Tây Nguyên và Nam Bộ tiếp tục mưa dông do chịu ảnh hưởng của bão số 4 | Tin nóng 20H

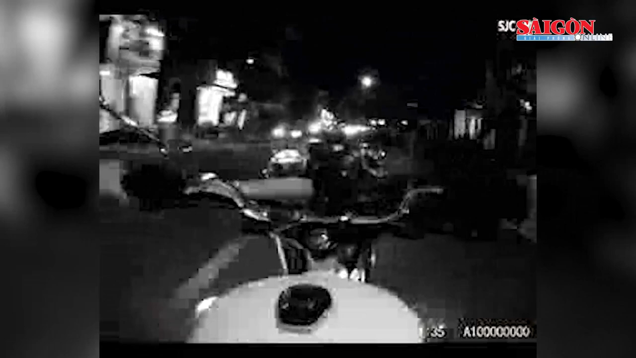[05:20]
Các bạn hãy đăng ký kênh để ủng hộ kênh của chúng mình nhé! Đàn ông này bất ngờ tăng ga, lao về phía lực lượng làm nhiệm vụ rồi bỏ chạy. Sau đó, lực lượng cảnh sát giao thông đã dừng được phương tiện tại đường Lê Đại Hành. Qua kiểm tra nồng độ cồn, người đàn ông vi phạm ở mức 0,407mg một lít khí thở và dương tính với chất ma túy. Với các hành vi trên,
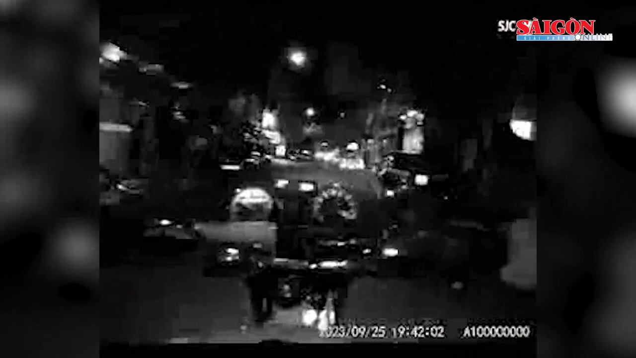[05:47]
người đàn ông bị xử phạt 35 triệu đồng về hành vi điều khiển xe ô tô trên đường mà trong hơi thở có nồng độ cồn.